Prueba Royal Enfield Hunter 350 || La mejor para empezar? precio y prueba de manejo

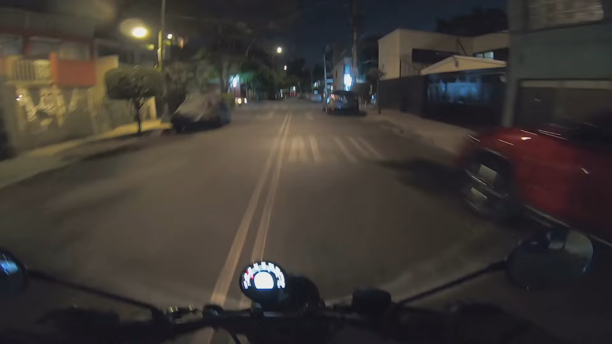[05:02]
partes oscuras se ve las de luz y en las partes con luz todavía se alcanza a notar así que no vas a tener ningún problema aparte esta motocicleta nunca tiene las luces apagadas desde el momento que tú pones el switch se